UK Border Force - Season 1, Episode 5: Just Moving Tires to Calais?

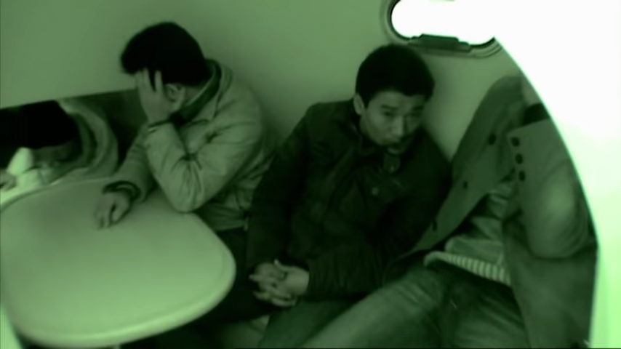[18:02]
There's 4 in there at the moment, but there could be more. And obviously, we're going to have to search the ones on the back of this trailer as well.